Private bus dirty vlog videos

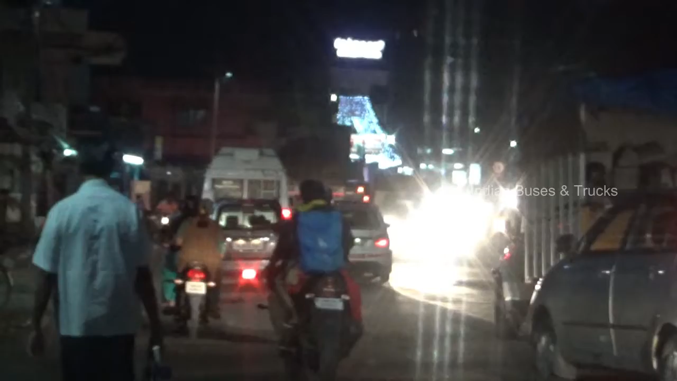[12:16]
அதனால் கொஞ்சம் பார்த்துங்க பின்னாடின்னு, பஸ் வந்து ஒதுங்க, நல்லா லெஃப்ட் ஒதுக்கிக்கோங்கோ.
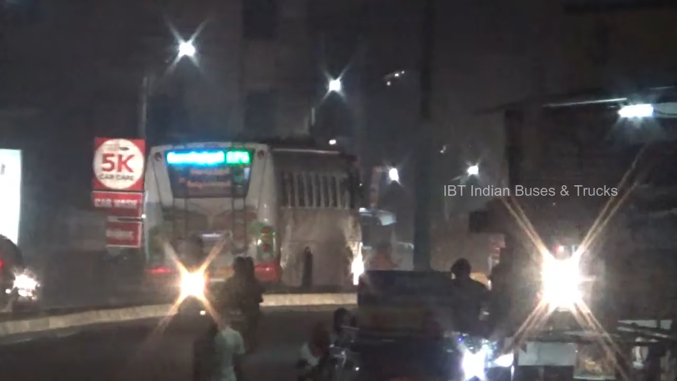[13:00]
ஆனால் எல்லா ஓட்டுநருக்கும் சொல்லிக்கிறேன், இந்த இடத்துல ஒரு மிகப்பெரிய குழி இருக்குதுங்க, யாருக்கும் தெரிகிறது இல்லை.
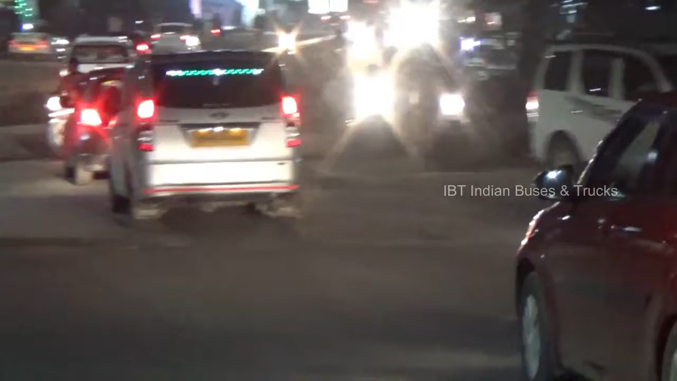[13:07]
இருக்குது அந்த குழி வந்து ரொம்ப பெருசுங்க.
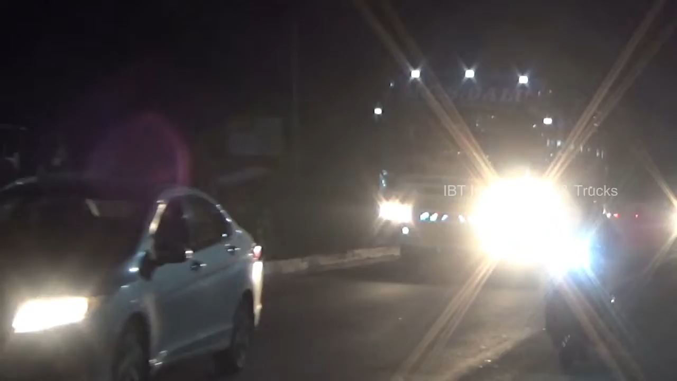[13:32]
வேறு வழியே இல்லைங்க, இவர் பிரேக் அடித்தது ஆகணும்.
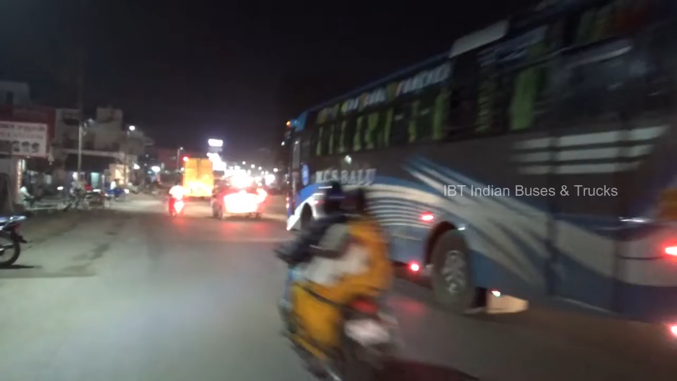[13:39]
ஏன்னா முன்னாடி போகிற காருக்காரங்க பிரேக் அடிச்சிட்டாங்க, அடிக்கலின்னு வைங்களே அப்படியே சும்மா சல்லுன்னு வர தெரியுங்க.
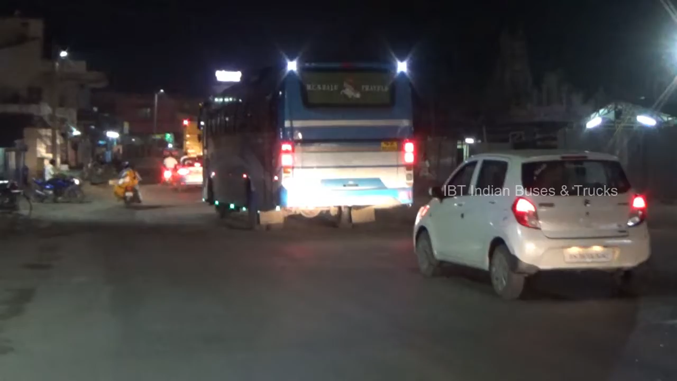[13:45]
அந்த கட்டே ஒரு இறங்கி கீழே இறங்கி தான் போங்க. இப்போ நான் நின்று பார்த்துட்டு இருக்கிறதுங்க,
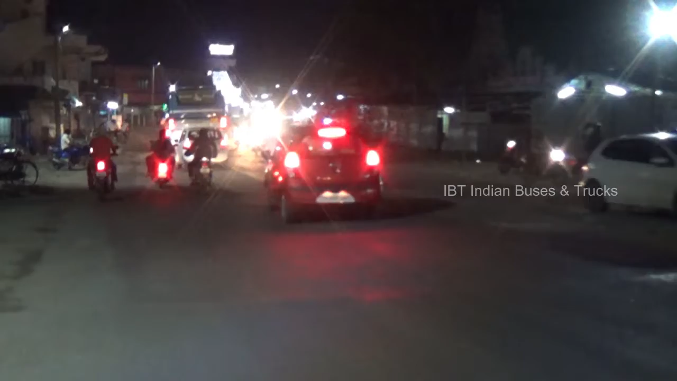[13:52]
அதில் பல வண்டி என்ன ஆகுதுன்னா பிரேக் இப்போ உண்மையாக சொல்கிறேனுங்க, 3 கார் பின்னாடி அடிச்சிருக்கோங்க. ரொம்ப சிரமமான ஸ்லோவாக இருக்குது அந்த வண்டி, பாருங்க ஸ்லோ ஆயிடுச்சு.
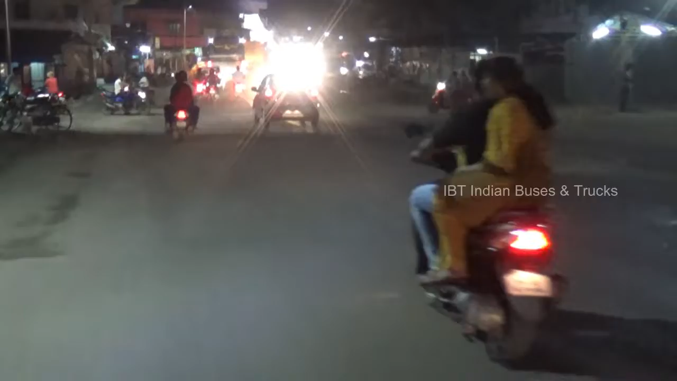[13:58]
2-வீலர் பாருங்க, அங்கே போய்ட்டு ஸ்லோ பண்ணுவார் பாருங்க, பிரேக் பாருங்க, சத்தம் இங்கே கேட்குது, கீச் கீச் கீச் கீச்சுன்னு தெரிகிறது இல்லைங்க.
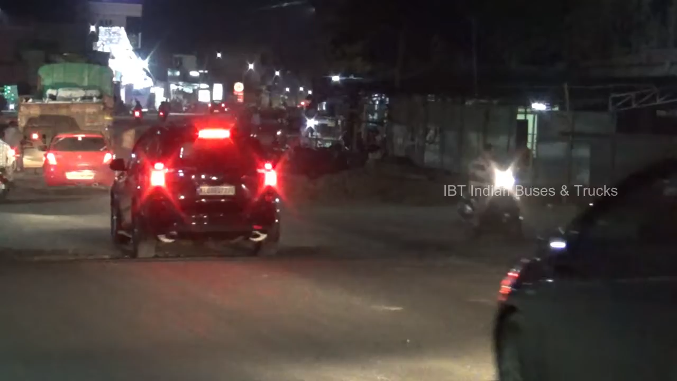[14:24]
இவர் பிரேக் அடி பாருங்க, வரும் வரும் வரும் வேறு வழி அடிங்க, அவாய்ட் பண்ணி ரைட் ஏரியா வேணுங்க பாருங்க.